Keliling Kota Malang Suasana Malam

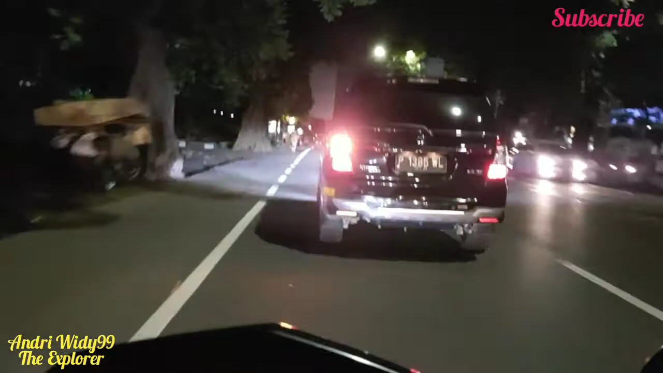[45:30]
saking keseringan ya lewat sini sampai gak perhatikan hahaha ini korea sih ya sebelah karena saya korea sih Hai semuanya ada hotel ini ya rajin pak hotel ya ini ada sebelah gini saya korea jumpa korea kita menunjukkan di depannya ada rumah sakit umum saya pulang war ya hari KPP Malang Utara kapal pajak ada ah Polre Polres ya Polres Malang atau Polres Malang ya sebelah ini sebelah kiri rumah sakit
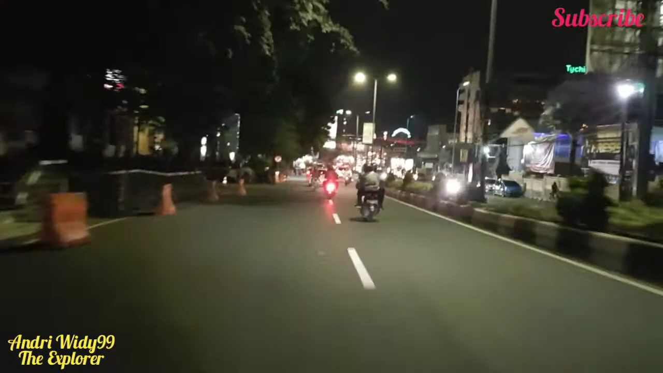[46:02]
depannya ini Polres Malang kota ya Nah ini Hotel Tiji Hotel
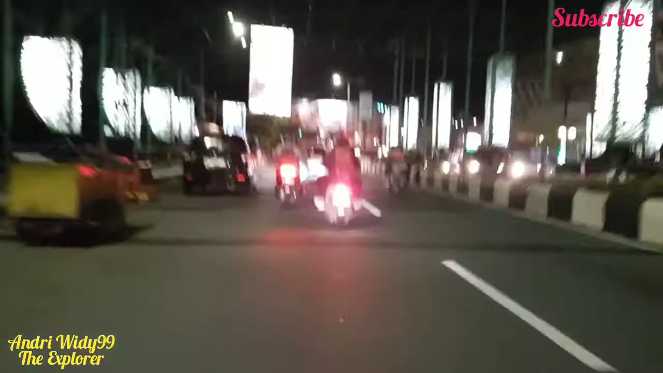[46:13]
nah kita sampai di Malang Heritage ya jalan pasti lama teman-teman ya ini McDonald ya pertigaan PLN ya McDonald Hotel Trium Avia ya Toko Avia ini ya lurus jalan terus nah ini ya pertigaan PLN ini ada jalan yang sudah indesif di depan ada wishprime hotel ada BCA ya perpatan BCA
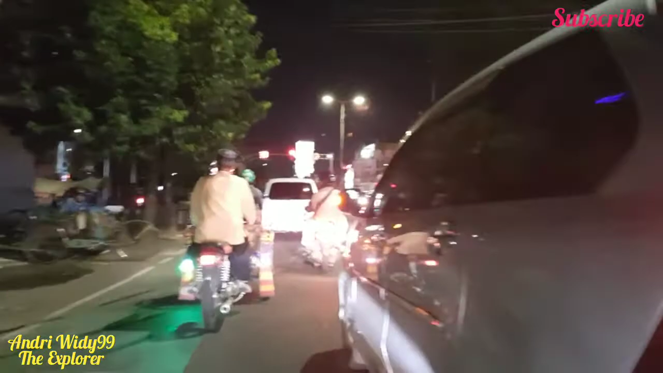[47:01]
nah di depan ini korridor dua ya BCA sampai ke arah luna-luna yang rencana mau jadikan jalan satu arah ya hari untuk sementara masih jalan dua arah nanti rencana yang menjadikan arah menuju ke arah selatan
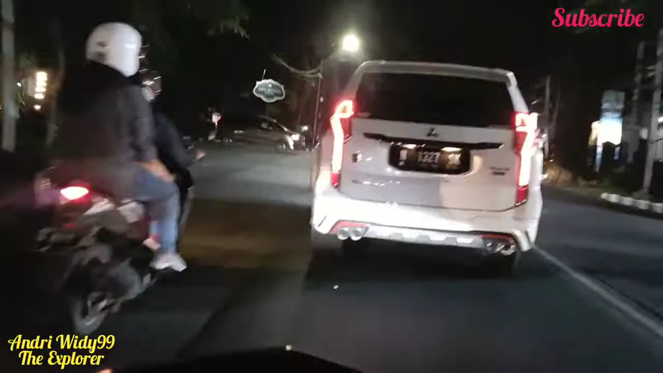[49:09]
nah ini kawasan tugu malang ya balek kota malang ya
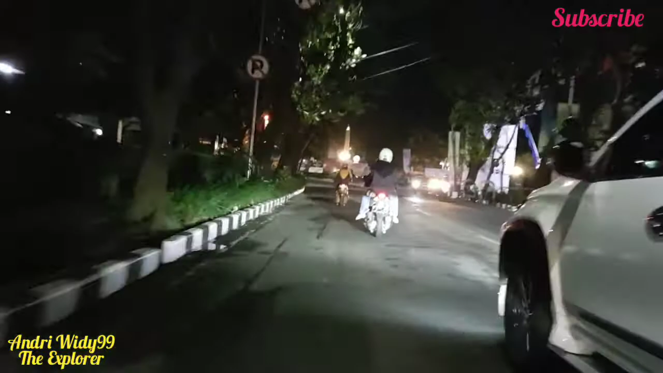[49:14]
hotel tugu pagotel ini ada tugu pagotel ada speed in
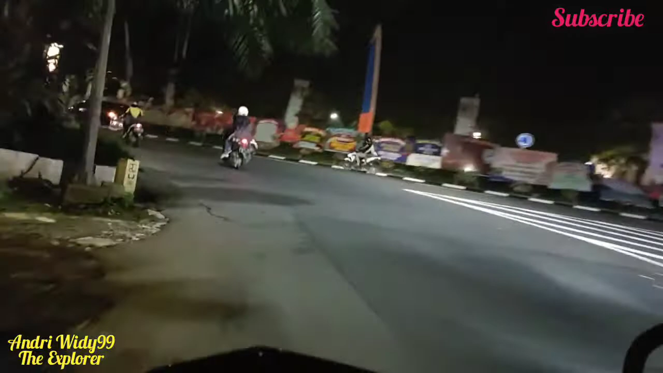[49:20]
hanya ada banyak ucapan ya ucapan selamat ulang tahun kota malang ya nah ini kota malang ya kita menuju ke stasiun kota malang kota baru ya stasiun kota baru itu
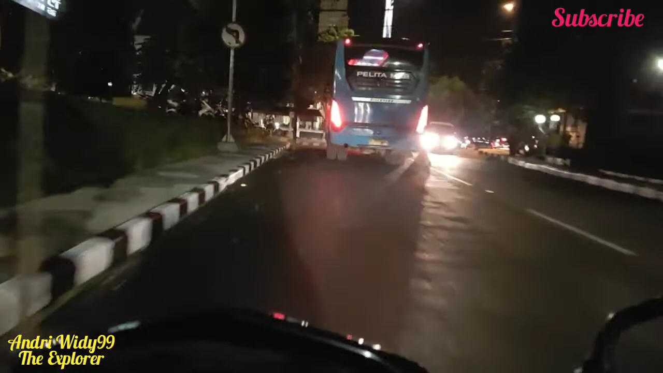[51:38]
Sarina ada pengamanan pakai panser ya pakai panser pengamanannya dari tentara ya bentar apa kepolisian gak tahu ya nah ini kita sampai di ponjuan Sarinah ya nah ini ponjuan Sarinah di alun-alun kota malang ya nah itu depan ada gereja kepebe dan di depan lagi tadi ada pagi jamek kota malang ya lambang
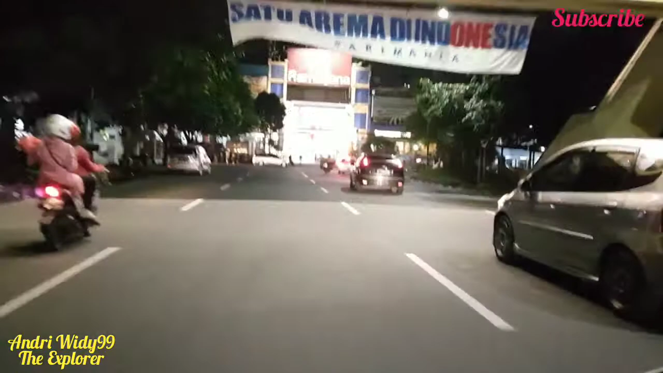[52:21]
depan hingga dengan Tengah Bebaten nanti kita berakhir disini temen ya ini adalah video kita berakhir disini ya di alun-alun kota malang yuk kita menuju Mitra Gajah Mada dan malang-plasa ya ini dulu adalah mal pertama di Malang ya satu juga temen ya Nah kita belok kiri ya ini dari alun-alun ya sebelah kanan bangsa ini alun-alun ya alun-alun kota malang saat korona enggak boleh dimasukin ya hanya dalam matahari yang
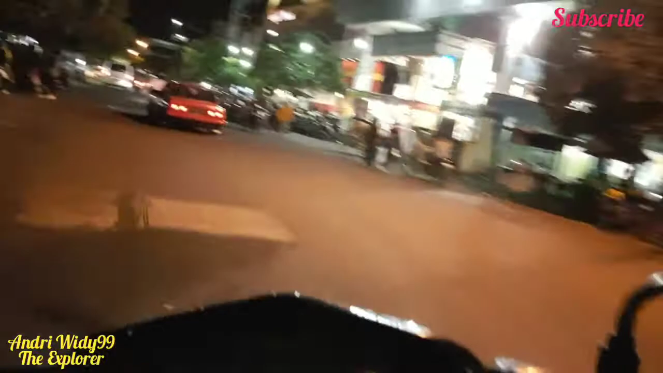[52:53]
utra-utra satu temen ya utra-dua dulu terasa panas sekarang ya nah
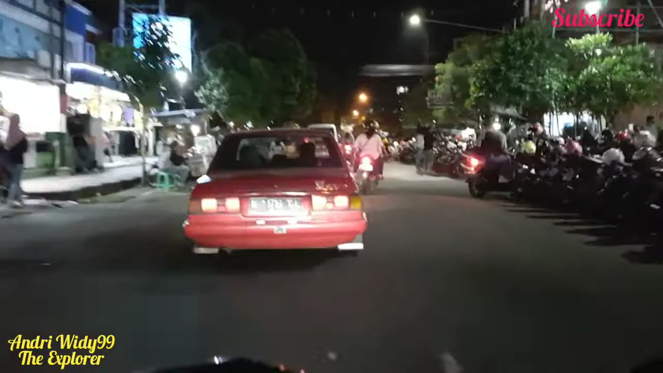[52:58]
ini Gajah Mada Plaza dan malang-plasa ya pusat handphone hari kawasan momo pertama di Malang ya perasaan namanya bukan mall tapi perasaan ya karena tiga lantai aja enggak banyak ya ini malang-plasa ya sebelah kanan saya ini malang-plasa
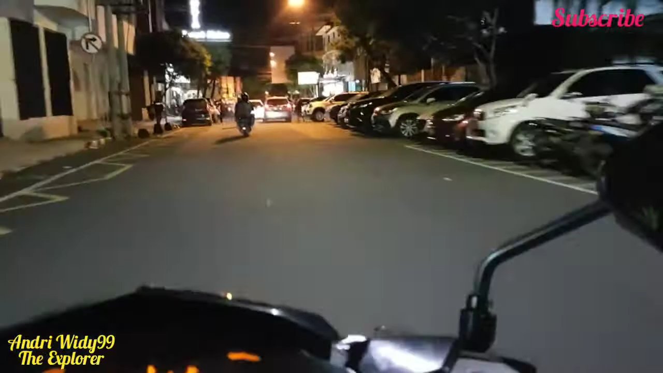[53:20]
ya kita muter lagi ya Nah
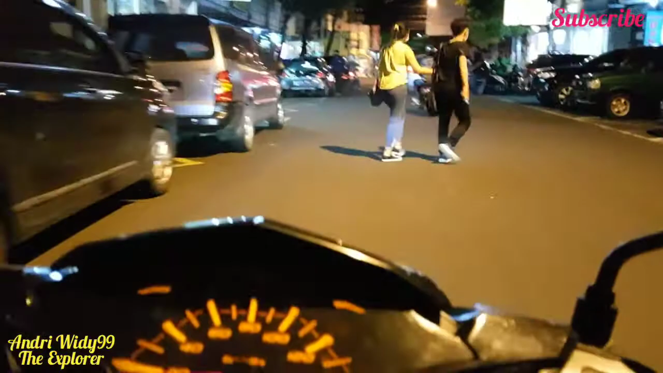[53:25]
nanti kita menuju ke daerah pasar besar semuanya ya tapi bukan pasar besar ya kawasan-pasar besar juga yang kita muter di ada ada warna ini daerah
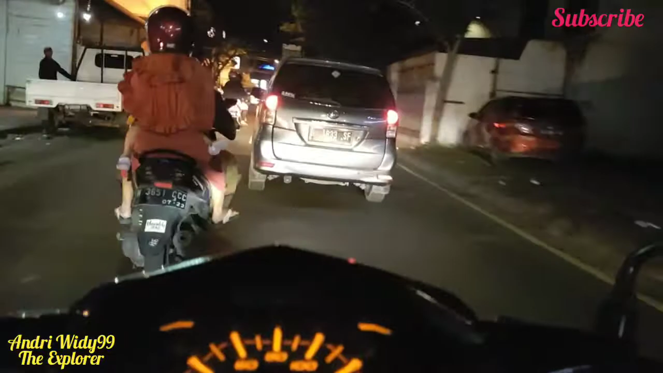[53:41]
jalan eh channel air sini ya ya sejak siap aja hari ini depan tuh ada hotel juga namanya hotel hotel apa ya satu ntar ini ada online bakery ada saguanto ya pakaian-pakaian tentara gitu Grand Palace ya bukan-bukan namanya hotelnya ini
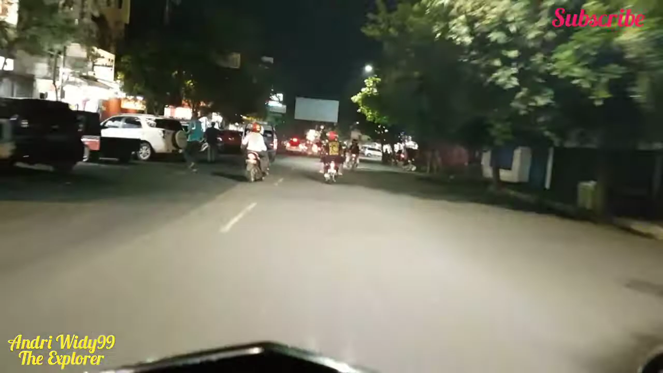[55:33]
murah ya Hai ini kita belok ke arah pasar besar Malang ya ini jalan pasar besar